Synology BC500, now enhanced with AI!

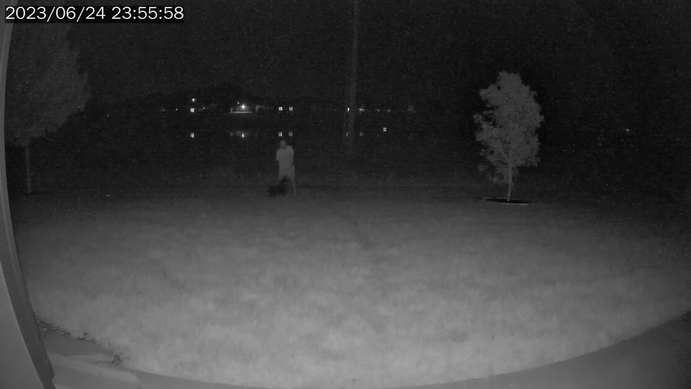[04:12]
Like the night vision isn't terrible, but it's not great. I probably wouldn't even consider it to be good. The thing with their night vision is that you don't really get a lot of the ghosting. I see a lot of cameras out there, security cameras that have ghosting effects, which means when you're walking from one end to another, you have that little trail of just like ghosted white thing behind your walking path. And from what I can tell, the Synology BC500, it handles that ghosting really well, as in it just doesn't really show up.